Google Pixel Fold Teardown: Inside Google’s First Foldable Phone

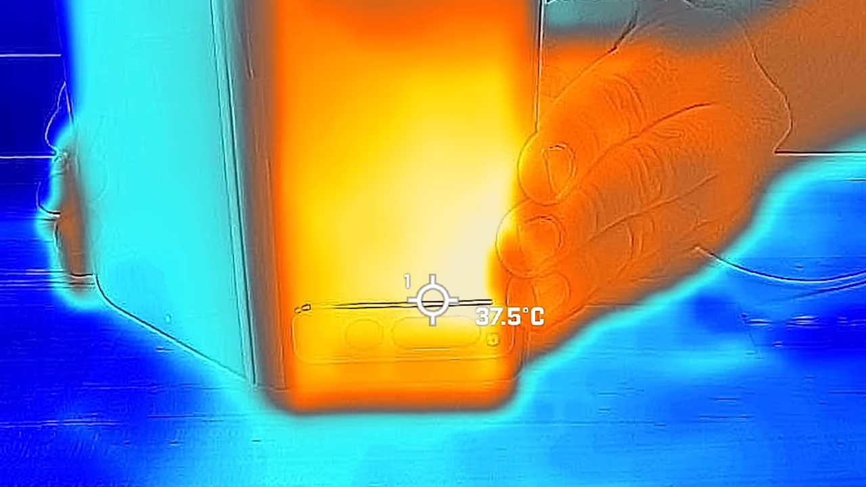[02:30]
On screen: spot 37.5°C
That explains why the device runs at a lukewarm 38 degrees centigrade on one side.